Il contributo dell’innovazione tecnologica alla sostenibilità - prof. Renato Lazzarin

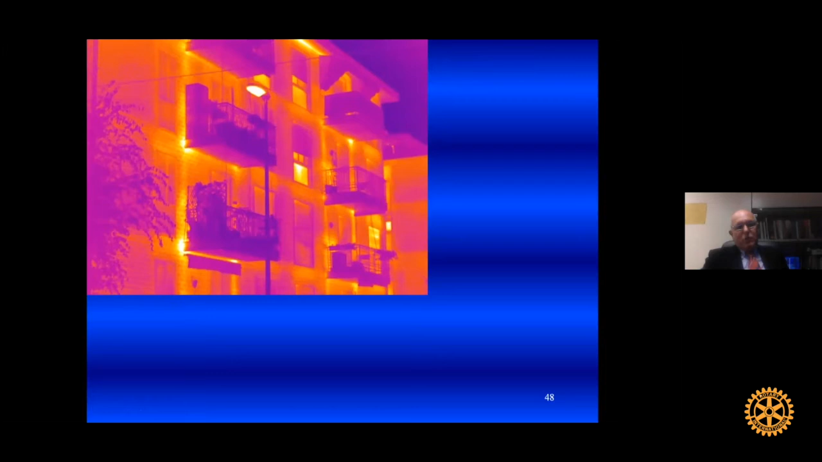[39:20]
e in effetti se voi fate una termografia di un edificio normale questo è quello che ricavate è un colabrodo cioè dove vedete quei colori rosso vivo e sono tutte perdite termiche eccole qua e per esempio le terrazze sono terribili da questo
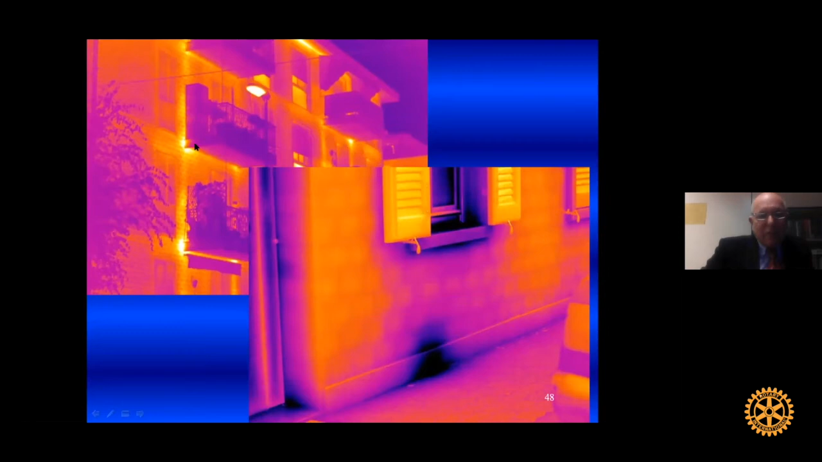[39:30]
punto di vista sono come delle allettature in un sistema di raffreddamento allora andiamo a vedere che cosa si può fare questo è un bel esempio con un tecnico che ti dette di casa passiva fatto a Francoforte edificio
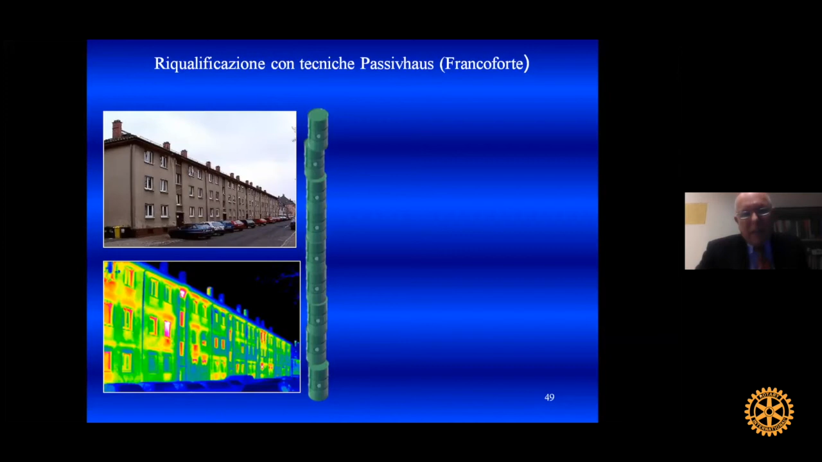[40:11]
realizzato con impianti termici moderni il risultato è quello che vedete qui la termografia è quella che vedete qui e cosa scoprite che i tedeschi non usano le tapparelle loro amano avere tutta la luce disponibile quindi ecco che vedete le finestre ma per il resto il risultato è particolarmente buono vediamo quanto gasolio serve adesso